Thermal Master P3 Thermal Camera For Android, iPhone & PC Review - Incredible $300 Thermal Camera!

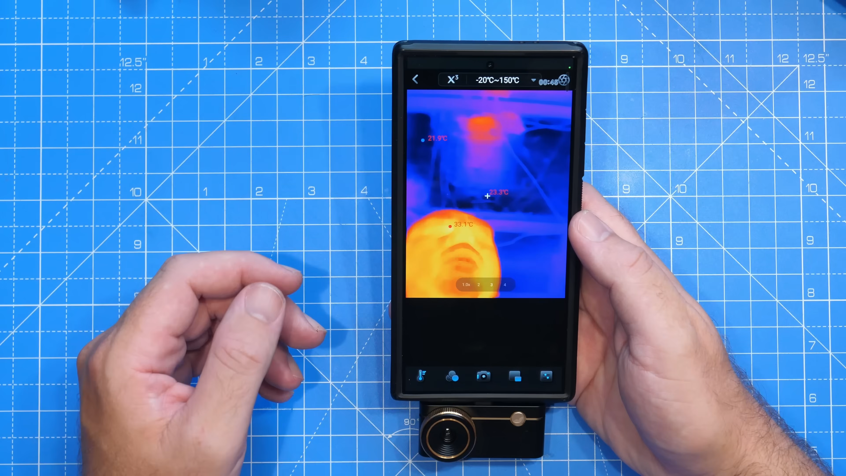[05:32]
And then later on, I'll actually show you the thermal performance on the camera. Now you can see my face has appeared there.
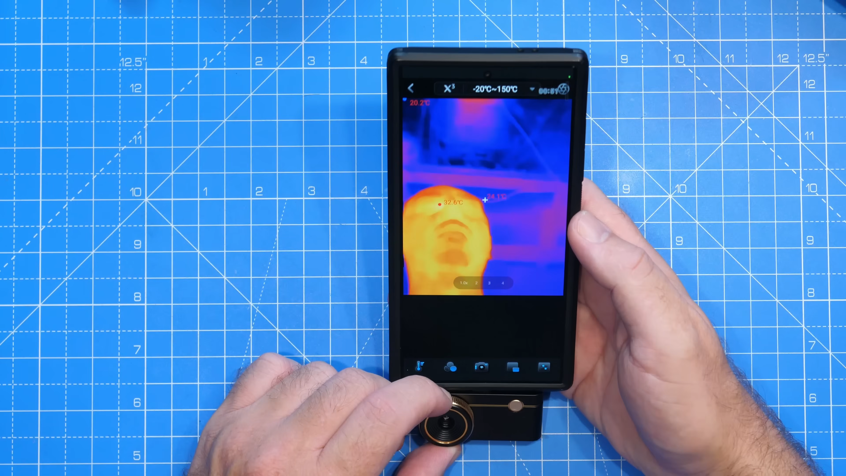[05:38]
I'm just looking down. I've got it focused. You can see the camera above as well.
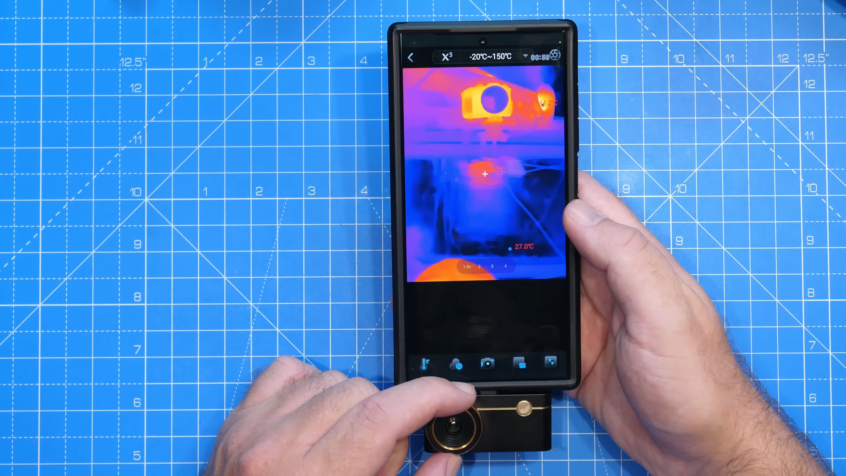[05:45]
So I'm just going to adjust the focus on that so you can see that. There we go.
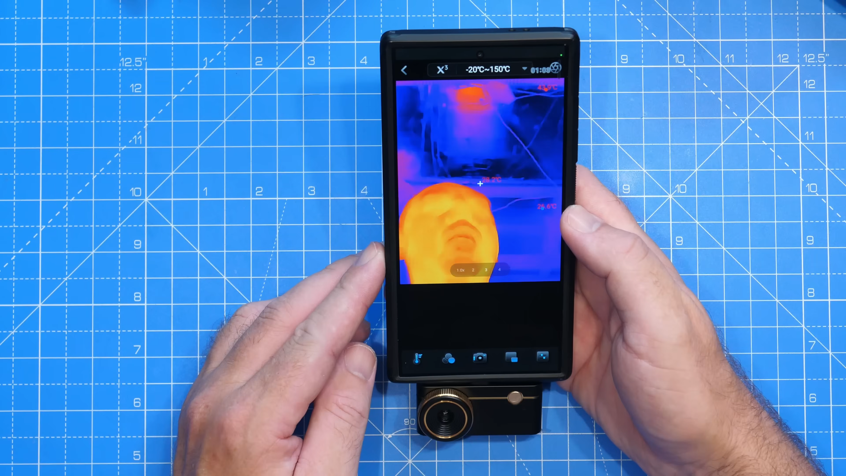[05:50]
I don't know if that's 100% correct for me, but it should be roughly right.
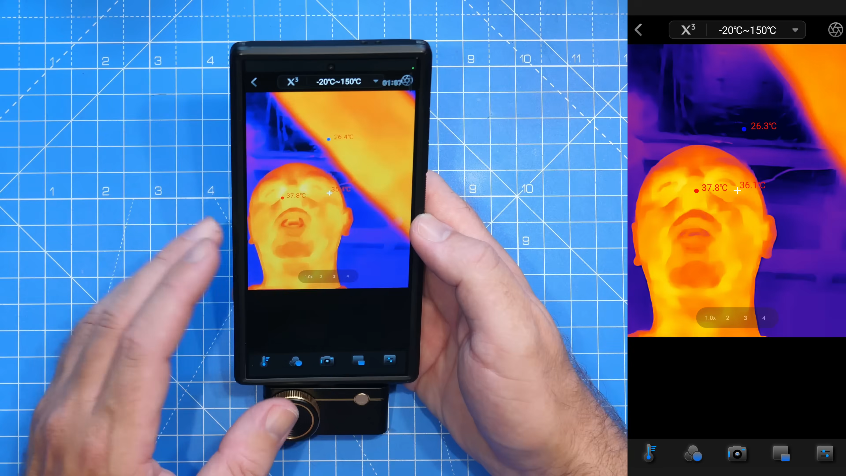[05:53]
Starting top to bottom. Up here, we have some settings. The X3. This is the Super IR Thermal Resolution feature.
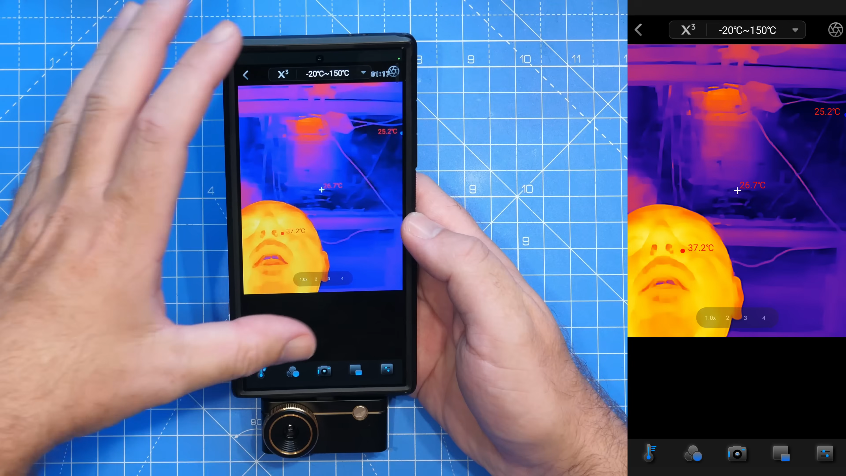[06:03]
This is what gives you the enhanced resolution over the standard thermal resolution of the camera. This is a really great feature, which I'll show you in a bit more detail later.
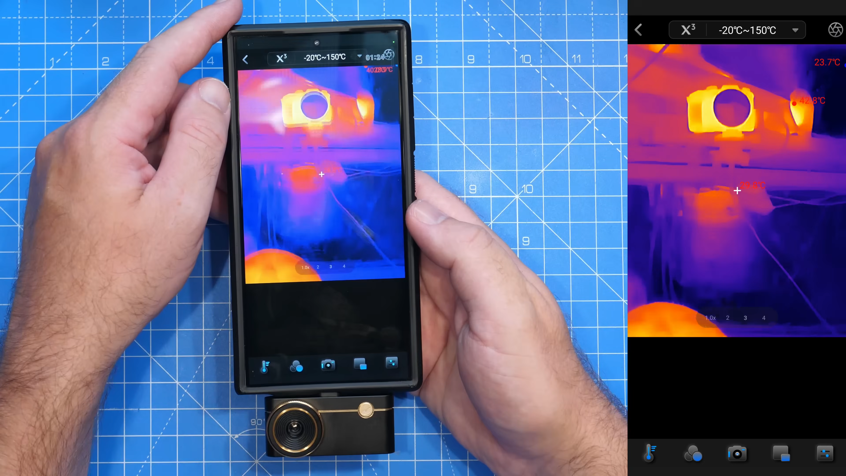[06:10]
However, just to show you it there, I'm going to turn it off.
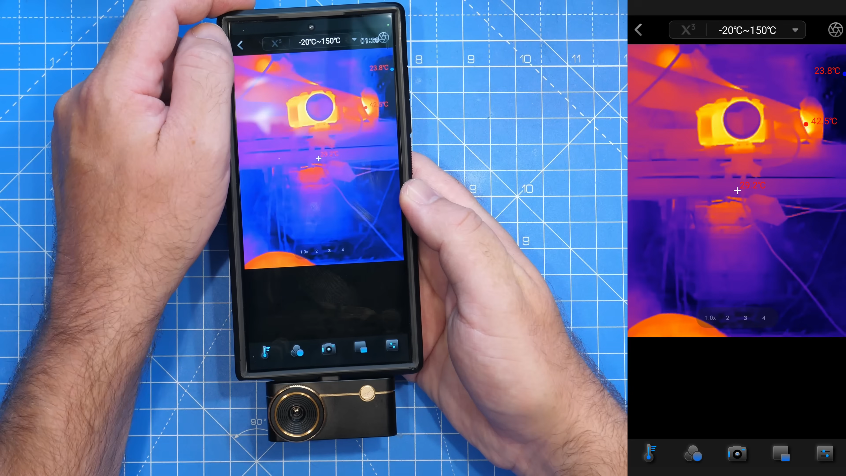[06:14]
You see that's the standard and then turn it on and that's the enhanced.
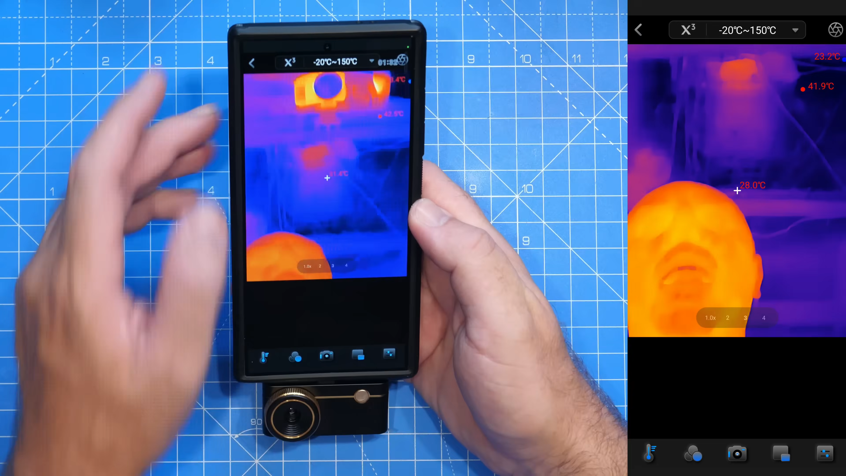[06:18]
On screen: max 41.9°C
But again, I will show you that in a little bit more detail later. Next to this, we then have the temperature selection option. So you've got minus 20 to plus 150, 100 to 600 or auto, where it will switch between the two automatically.
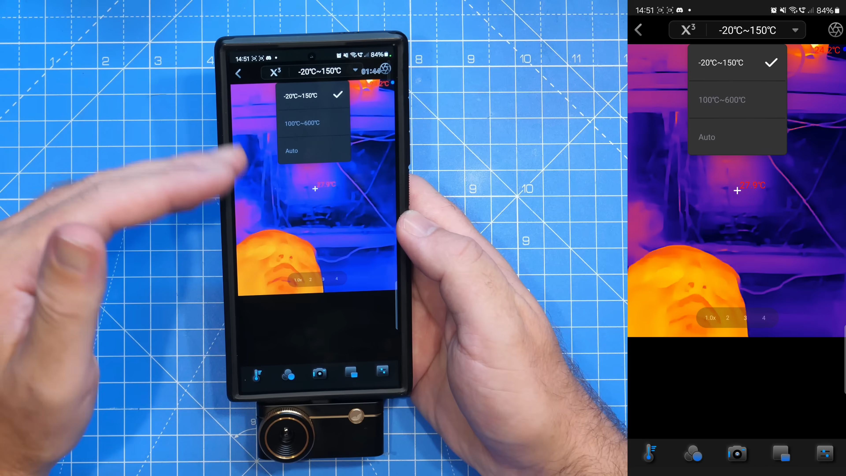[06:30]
Then next to this in the corner, you have the calibrate button.
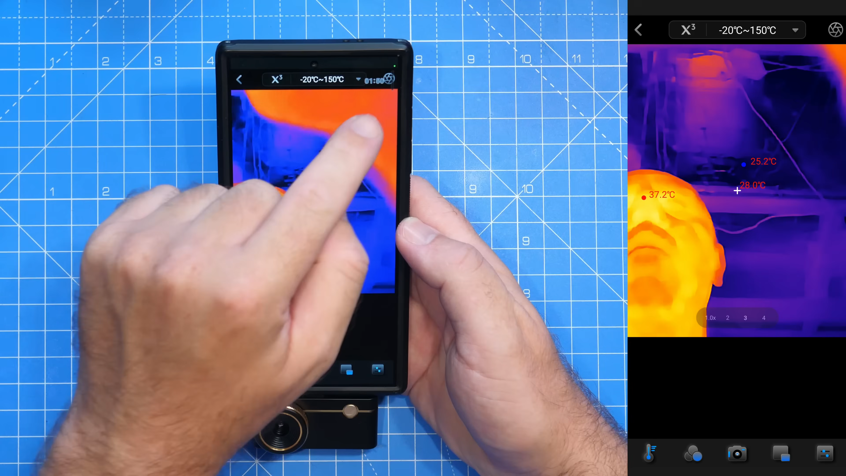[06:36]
This is that little button there and that will calibrate the sensor to make sure that you're getting the most accurate temperature reading.
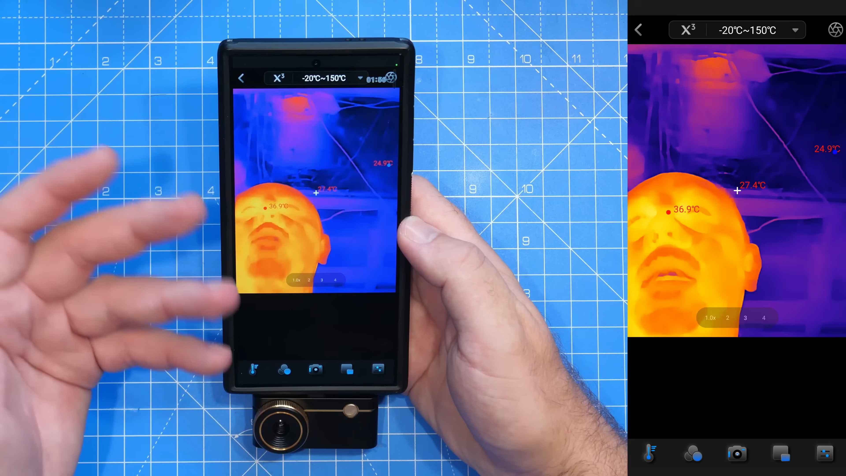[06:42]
On screen: max 36.9°C
You can then see in the middle, we have some digital zoom options.
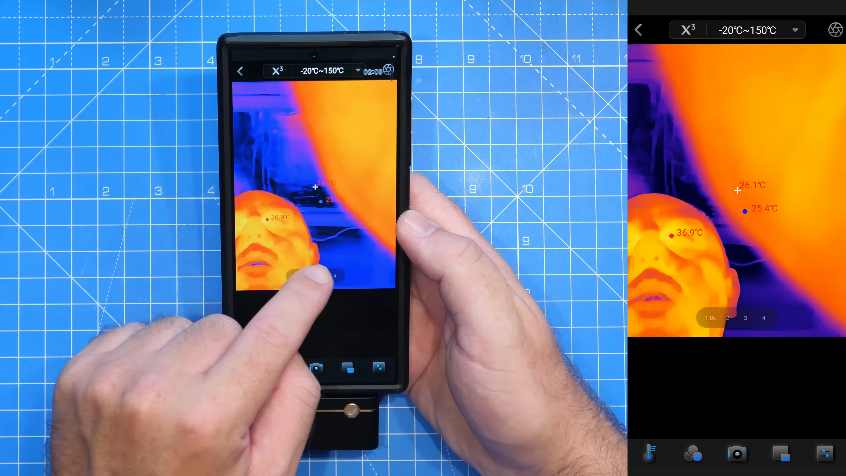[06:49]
You've got one times, two times, four times for the digital zoom. That isn't working a minute because I am recording the screen.
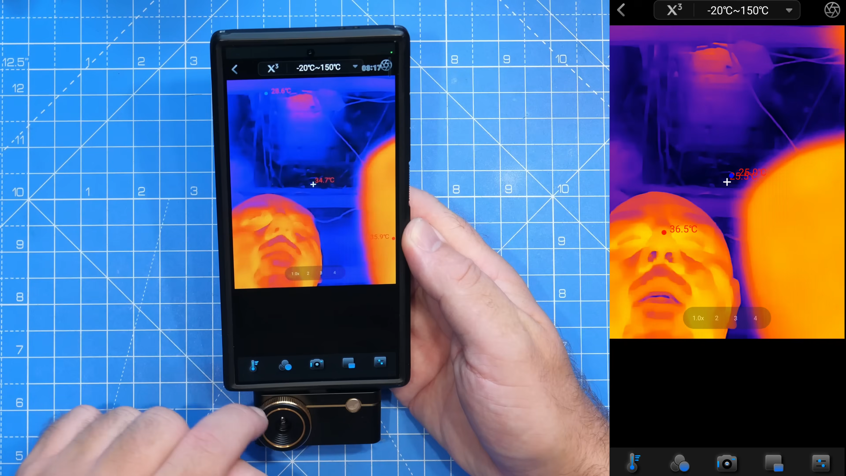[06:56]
Then looking along the bottom, you have the main control functions for the app. The first button here is our temperature sensing measurement options.
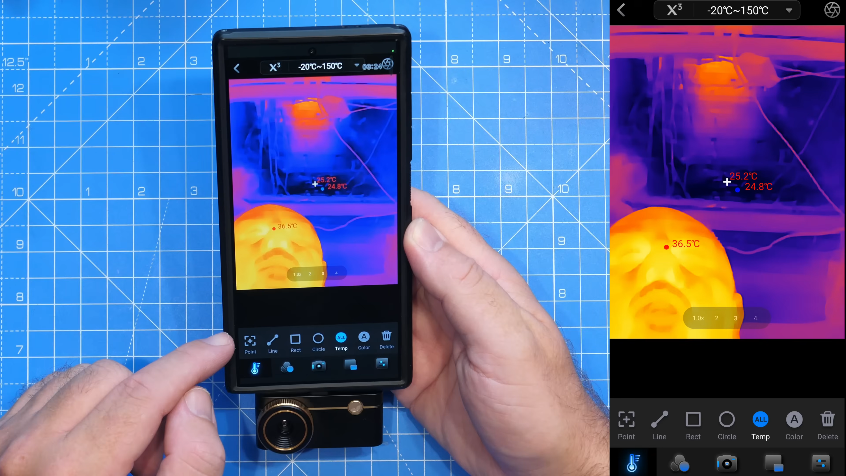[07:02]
On screen: min 24.8°C
So this allows us to turn on various measurement options on the screen.
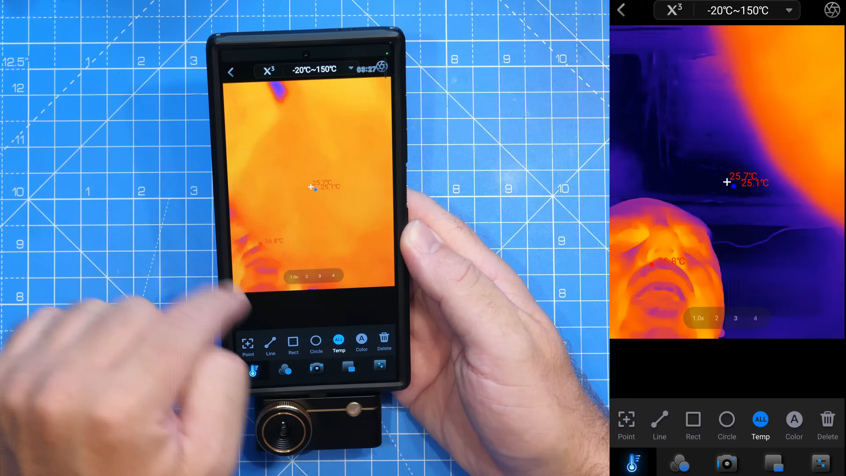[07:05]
So you can see at the moment, I've got all turned on.
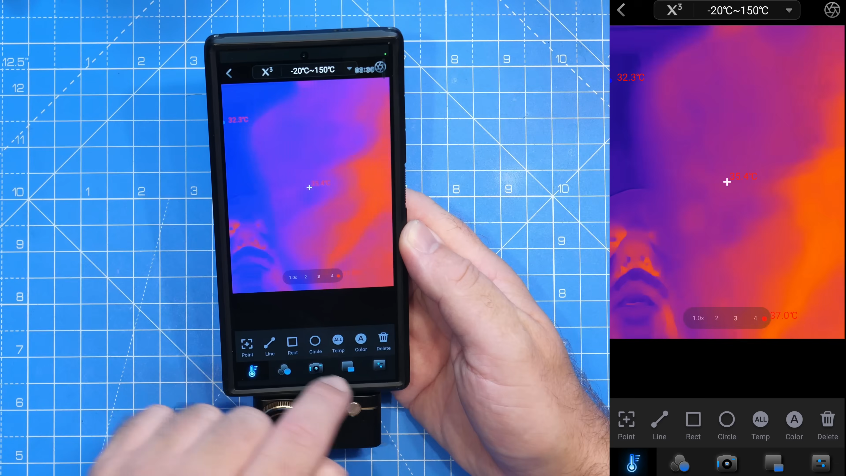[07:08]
We have options such as setting a specific point. So I can just tap and it'll measure the temperature of that point there and show it at the top. We can turn on a line, which will allow us to draw a line along the screen and that will then measure the temperature at different points. And again, it'll show us the average, the min and the max along the top. We have square or rectangle, so we can tell it to measure the temperature in that area. We can set a circle as well.
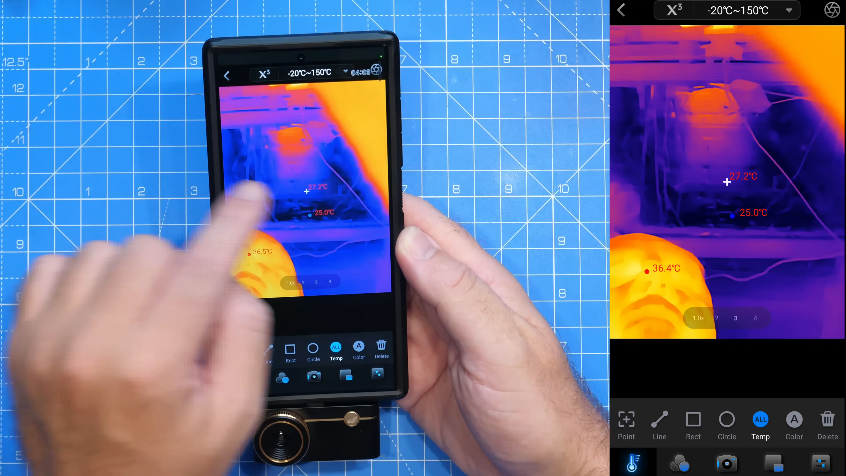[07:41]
On screen: spot 27.2°C
Or we've got the option for all, which will put measured different points on the screen. And then there's a colour code option for it as well. Next to this, we then have our colour palettes option along the bottom. This allows us to select the different palettes for the thermal camera.